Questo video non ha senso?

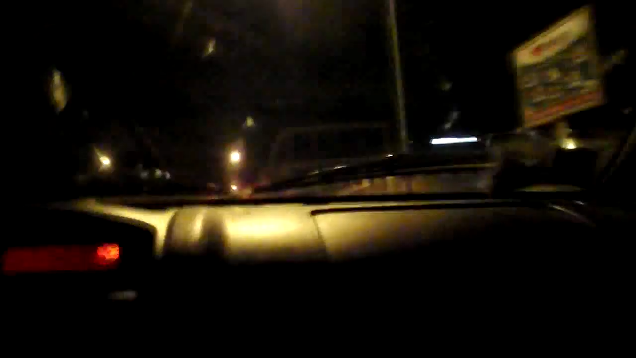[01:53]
Qui stiamo vicino al circolo degli artisti Il circolo degli artisti Ma di artista non ce n'è neanche uno E' per forza a destra Se non andiamo a frusciare